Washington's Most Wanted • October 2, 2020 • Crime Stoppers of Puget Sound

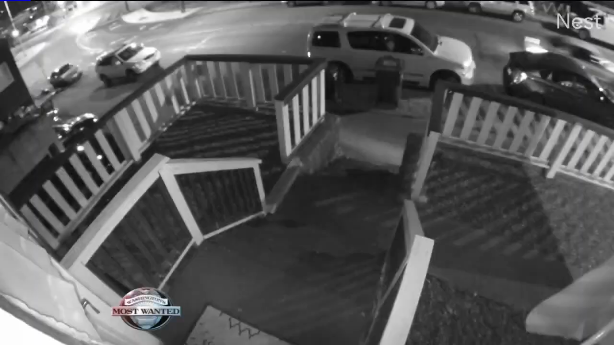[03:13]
Now, this surveillance video shows the suspect's vehicle racing away after the shooting and then turned down around the corner. Seattle Police homicide detectives still need to know what kind of vehicle that is,
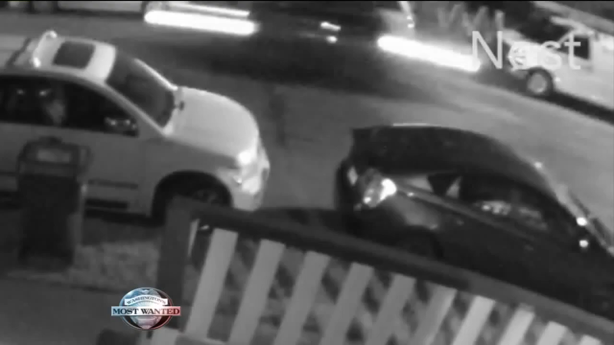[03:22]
who was in it, and why this happened. None of the leads so far have been right.